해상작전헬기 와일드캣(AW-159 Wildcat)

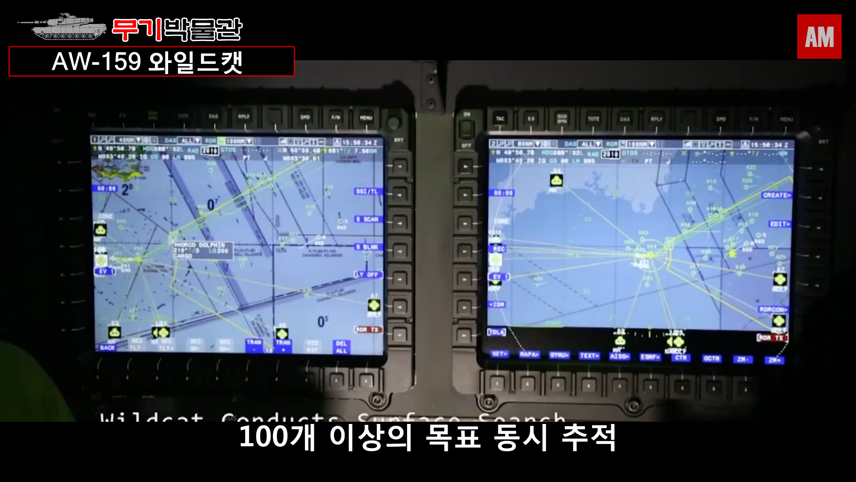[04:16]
이 우수한 레이더는 적 잠수함의 잔반경을 순간적으로 찾아 냅니다.
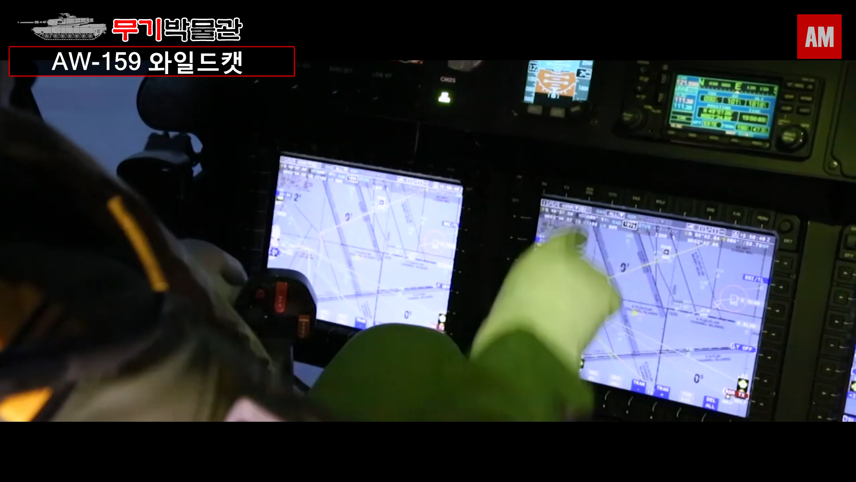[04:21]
북한의 잠수함은 외부의 상황을 파악하기 위하여 잔반경을 노출시키는데 그 시간이 불과 6초 정도에 불과합니다.
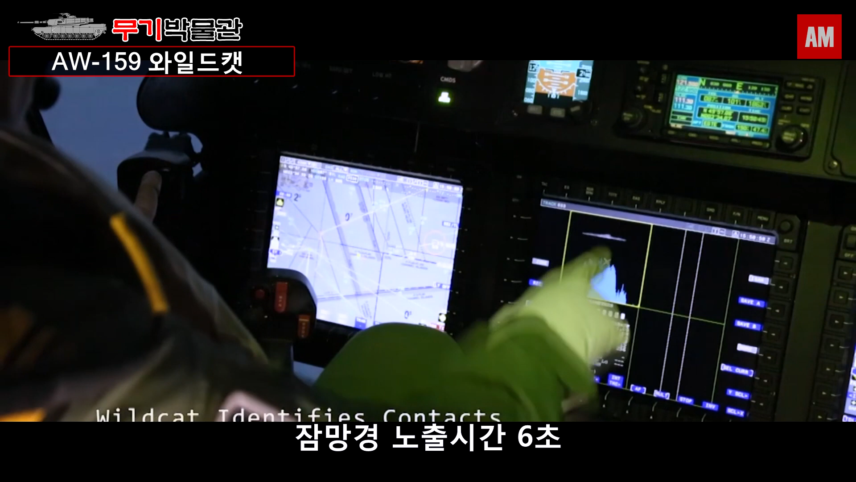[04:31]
C스프레이 레이더는 이 짧은 시간에 바다의 파도와 잔반경을 구분할 수 있습니다.
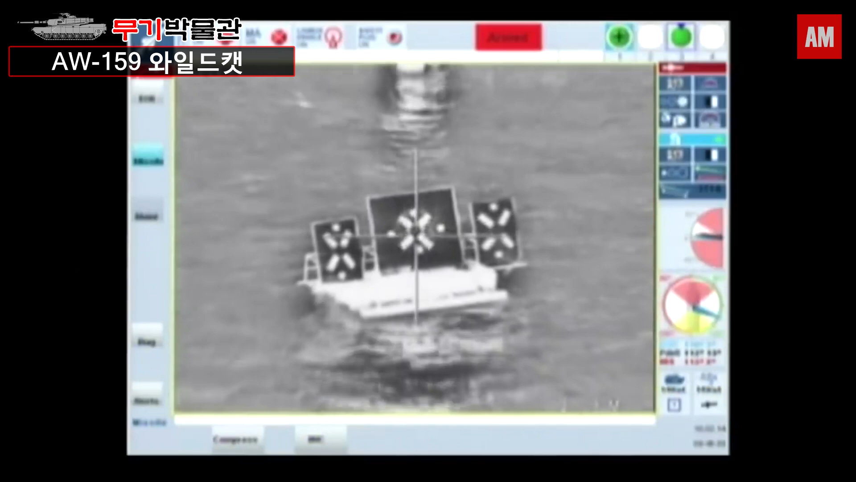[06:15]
밖에서 안전하게 공격할 수 있고 발사 후 특별한 유도가 필요 없지만
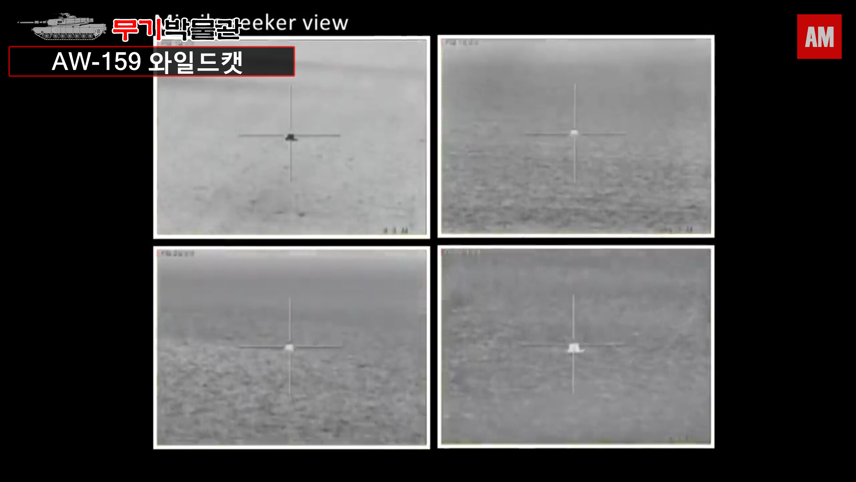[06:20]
필요 시에는 미사일에 달린 카메라를 통해
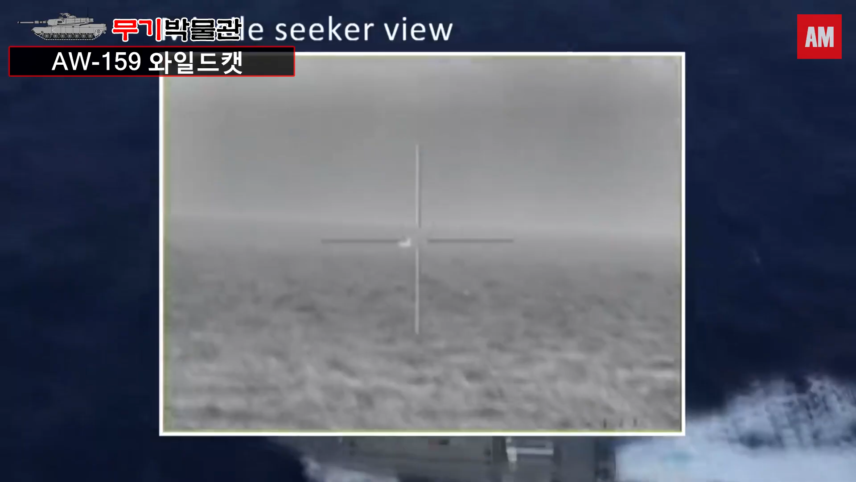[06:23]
목표물을 영상으로
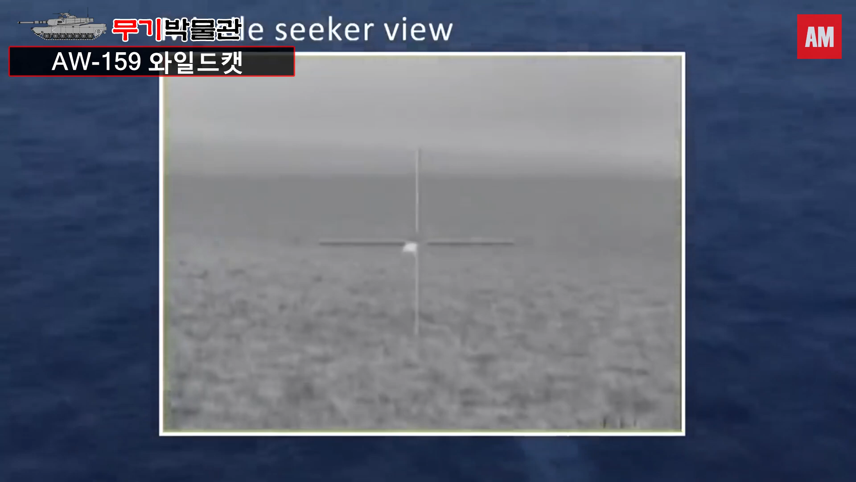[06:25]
확인하면서 비행 경로를 수정할 수 있습니다.